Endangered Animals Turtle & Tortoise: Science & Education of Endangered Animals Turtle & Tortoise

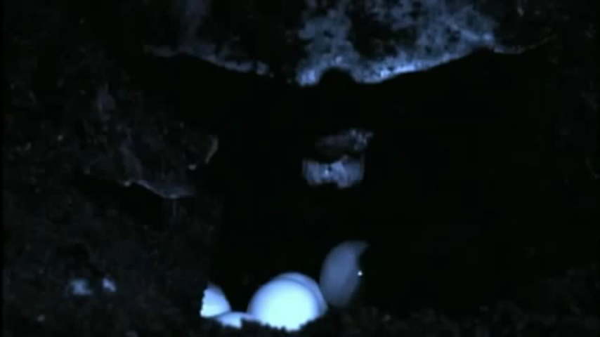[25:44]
This female may have mated with several males offshore. So each of her 60 to 100 fertilized eggs may have a different genetic composition, which is healthy for the future of olive ridley turtles.
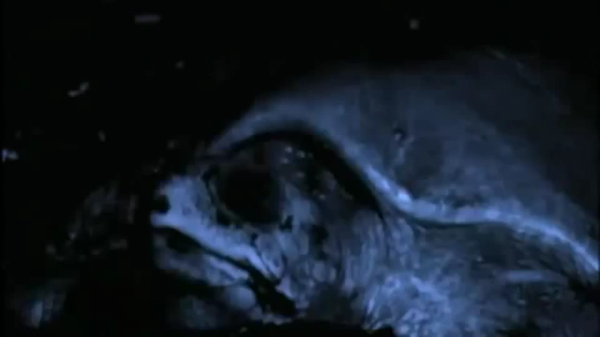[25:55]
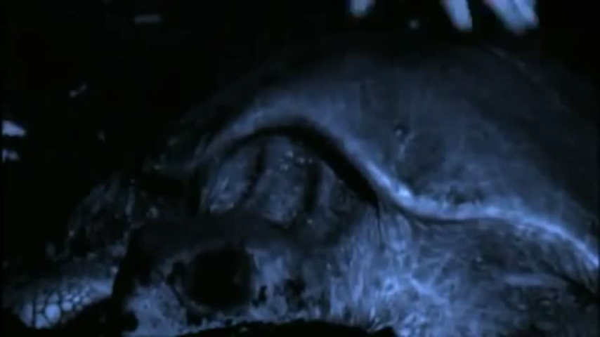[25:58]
Randall can also inspect the health of an individual while she's laying.
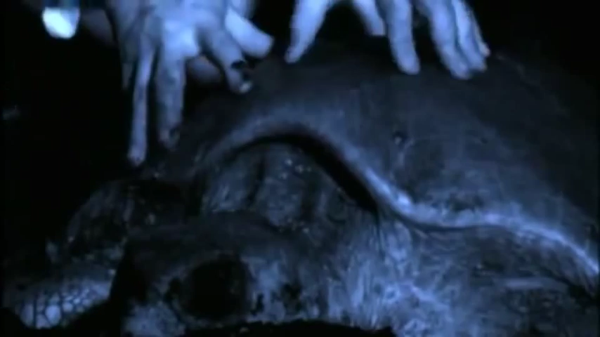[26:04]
She seems to be unaware of him and in a kind of trance.